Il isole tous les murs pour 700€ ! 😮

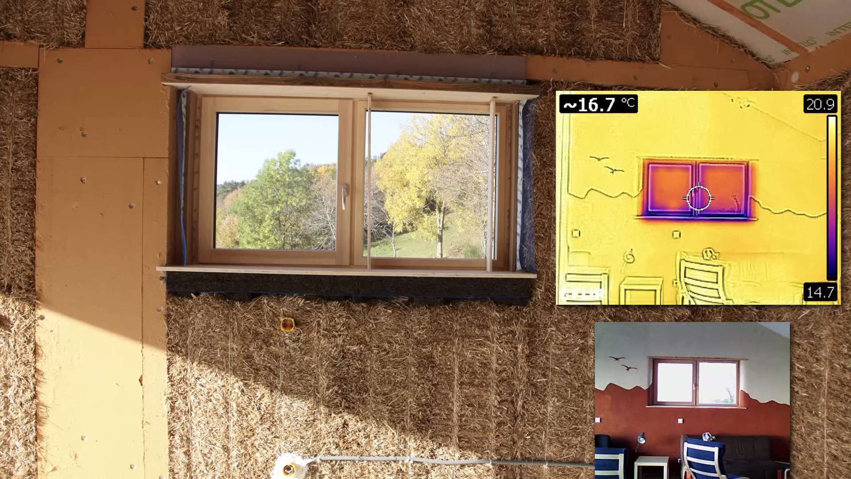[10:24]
On screen: spot 16.7°C
Et on voit sur cette image que l'isolation paille est parfaitement homogène, réussie. Il n'y a pas de pont thermique. L'isolation est parfaitement homogène. Ok.